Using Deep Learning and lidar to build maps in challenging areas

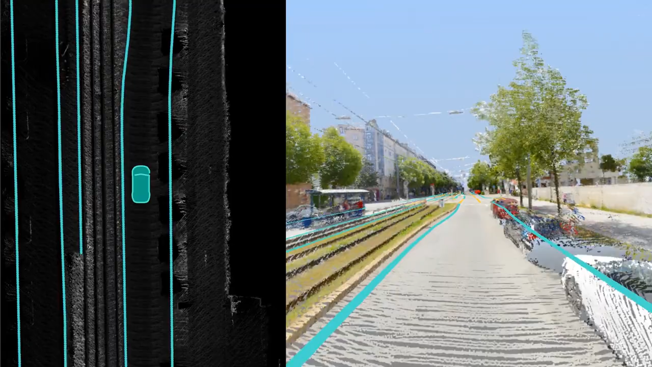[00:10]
At HERE Technologies, we're using deep learning to detect and extract road features, such as paint stripes and curbs, to automatically build our HD map.
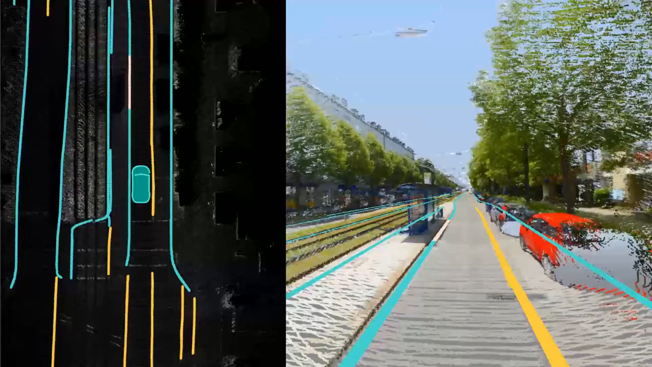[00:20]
By applying deep convolutional networks to our HERE True LiDAR, we capture 3D geometry and surface reflectivity, producing features that are accurate to the centimeter in all three dimensions.
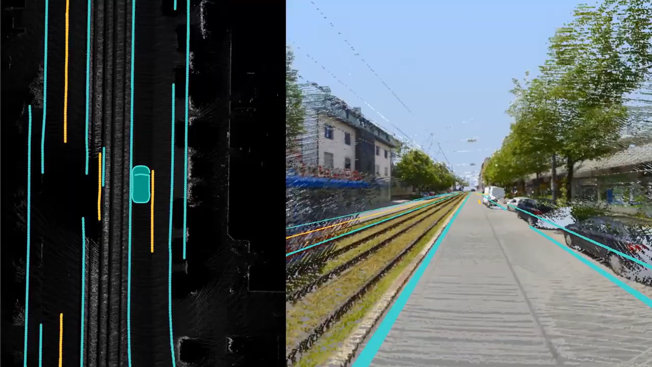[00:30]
Further automation combines these features to produce the full HD lane network.
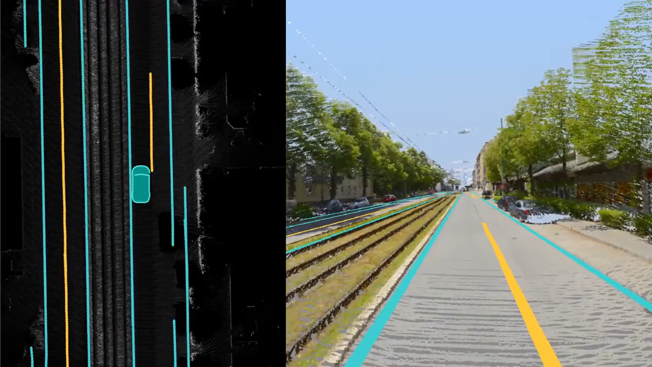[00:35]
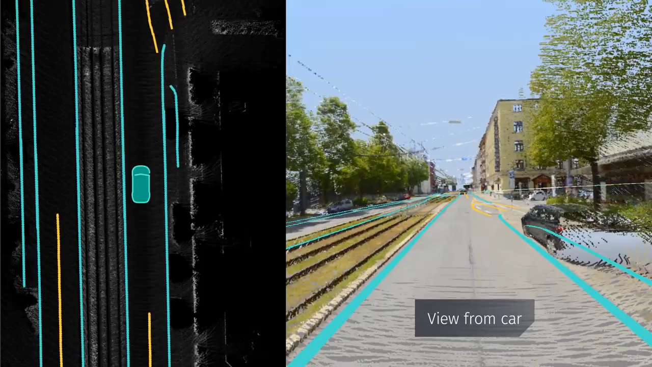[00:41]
On the right-hand side is the view from the car, and on the left you can see what's fed into the neural network.
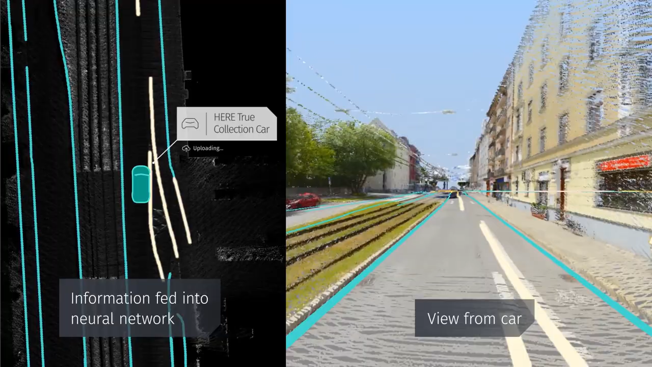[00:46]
The yellow lines show lane boundaries, and the blue lines show road boundaries.
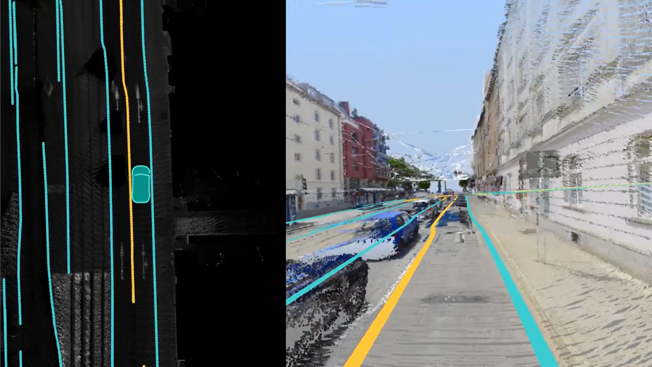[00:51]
We've developed this approach specifically for challenging urban environments.
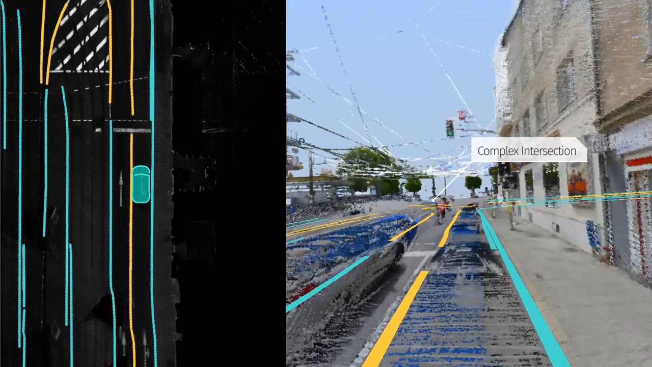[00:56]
Watch as we approach this complex intersection.
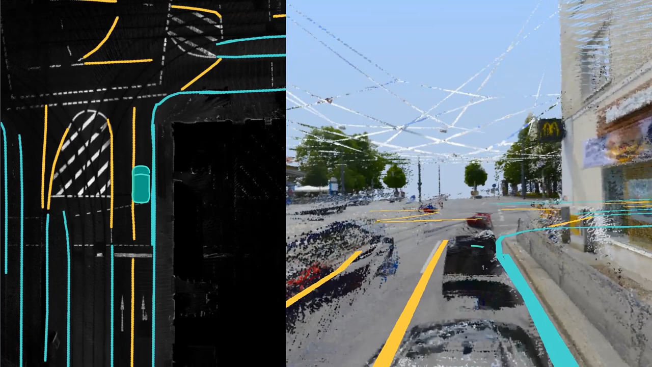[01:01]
As the car turns, we see several vehicles and bus stops obstructing the view.
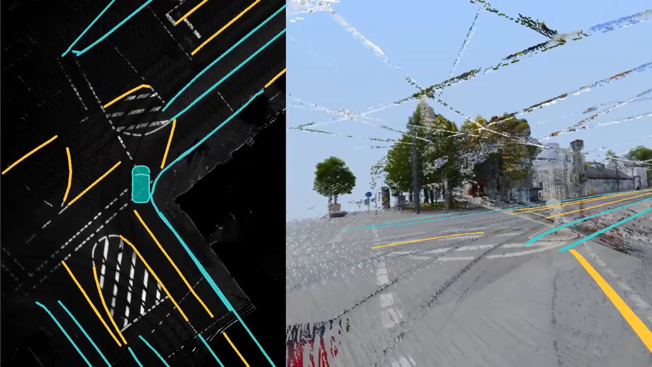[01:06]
We remove this clutter above the road, isolating the ground surface. The left-hand side shows this clutter removed.
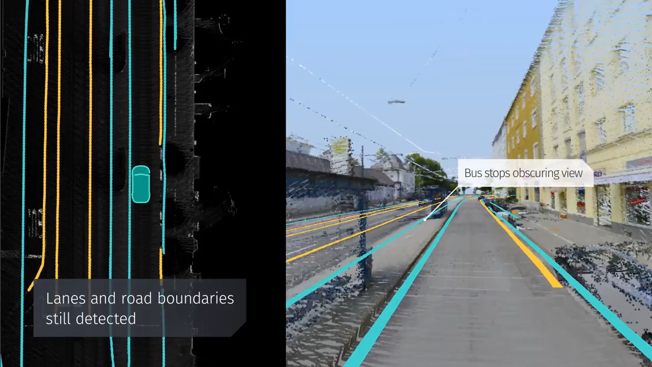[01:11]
This allows it to see behind the vehicles, and anything else obstructing its view,
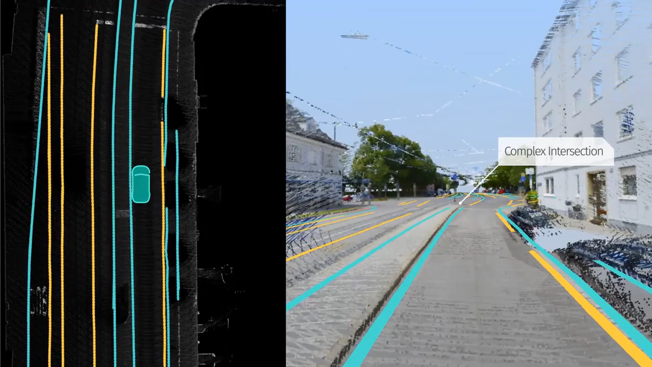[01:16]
to detect the lane and road boundaries behind them.
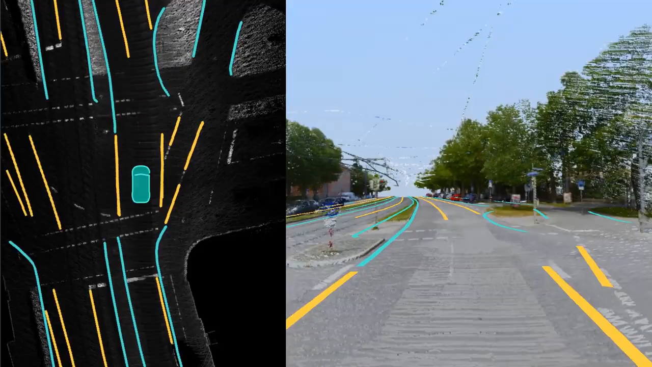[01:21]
Through the deep learning neural network, we're able to extrapolate and fill in the gaps where we don't have sensor observations, to still provide a full picture.